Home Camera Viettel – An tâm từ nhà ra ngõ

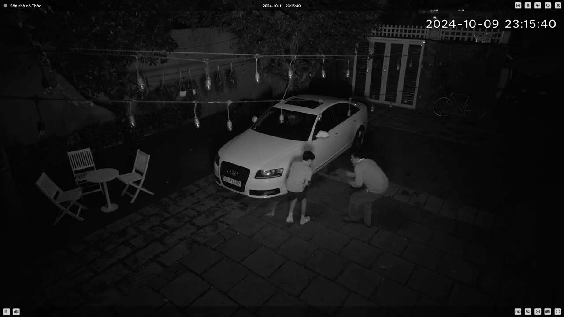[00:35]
Chuyển động trong đêm, bắt ngay xong còi vang lên.